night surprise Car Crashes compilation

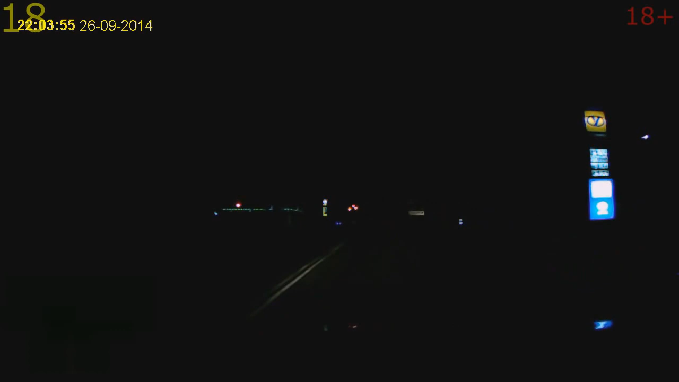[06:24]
А шо, включить ничего нельзя? Дядя, а свет? Дядя, э! А свет включи! Свет включи, бля! Ты стоишь посреди дороги, свет включи! Ты пьяный, бля. О, блядь, поехали. У нас сейчас не